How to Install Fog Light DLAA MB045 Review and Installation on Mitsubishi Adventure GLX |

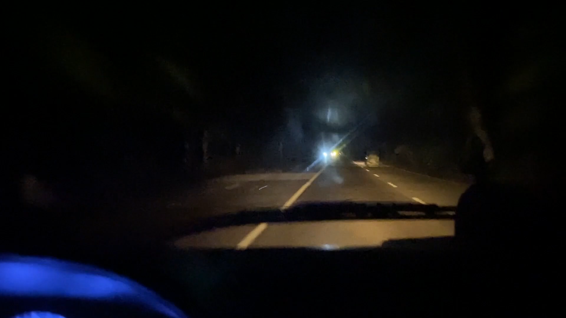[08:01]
So, on natin yung ganyang auxiliary light. Ayan. So, may dagdag sya na ilaw.
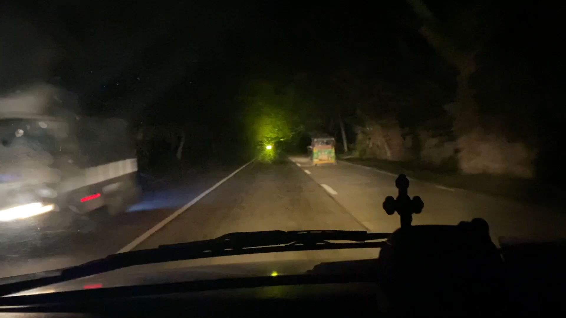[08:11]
when it comes to headlight alone, turn off ko muna.
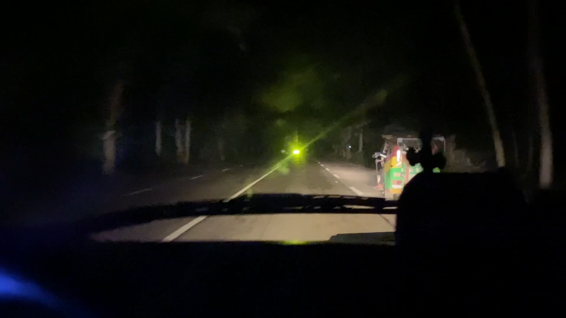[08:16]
So, hindi sya ganun kaliwanag.
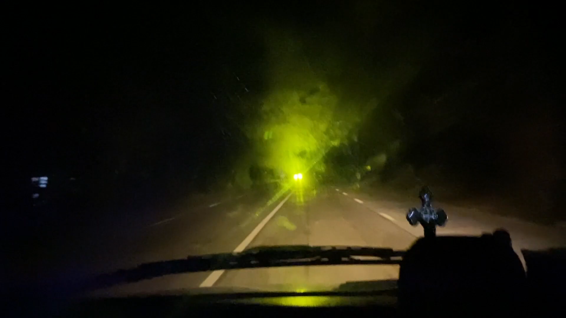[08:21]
Pero, kapag nilagyan na natin ng additional light, which is the auxiliary light, so, eto na sya. Ayan, mas lumiwanag sya at saka mas lumawak yung kanyang sakop ng ilaw.